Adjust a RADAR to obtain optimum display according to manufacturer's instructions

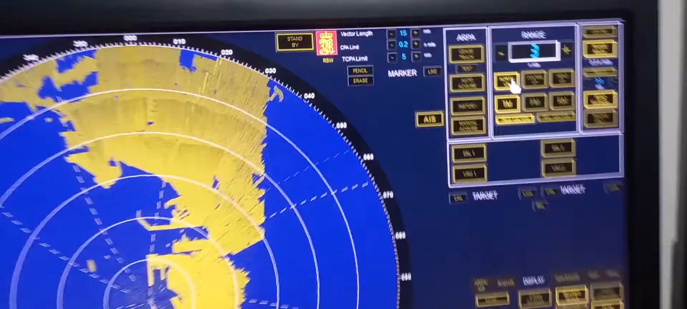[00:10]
Next is to switch display mode. Switch display mode, first we need to display from north up, stabilize. In order to do that, we have north up, we have course up, and we have head up. So we need to choose north up, and relative motion. So in order to choose relative motion, press RM. That stands for relative motion. And if you want true motion, you need to press TM.
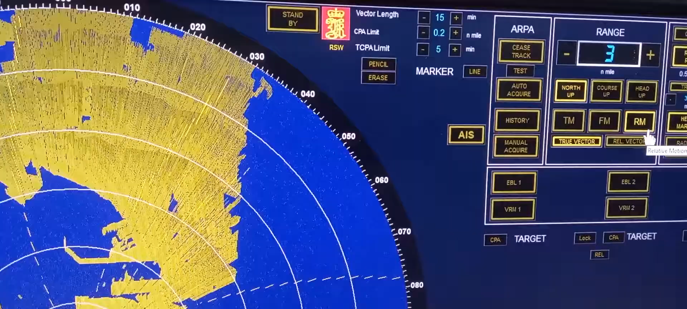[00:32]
Okay? Next is to display from true motion, press TM, and head up.
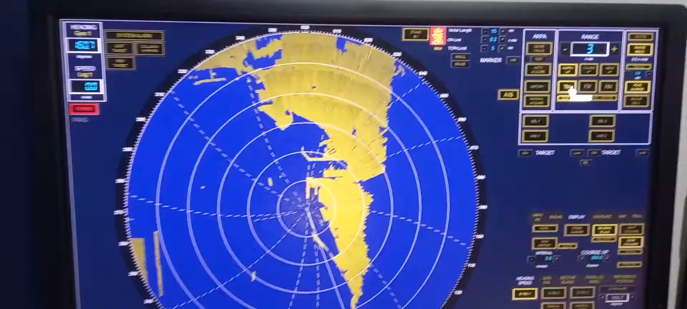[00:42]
There you go. So the orientation will be true motion and head up.
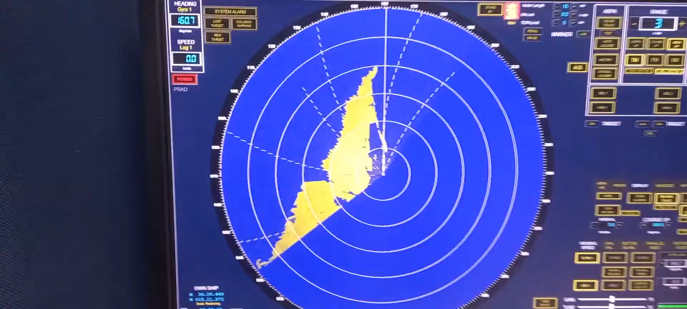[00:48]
Next is, point the location on the display of the information that indicates the mode display. That is the box on the upper right corner of the radar. Those are the box. Those are the display information.
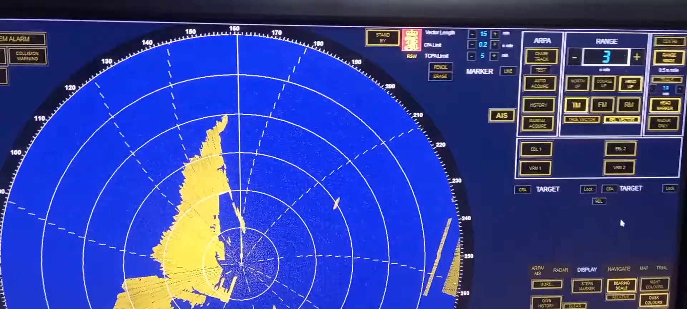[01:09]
That's it for switch display mode of the radar.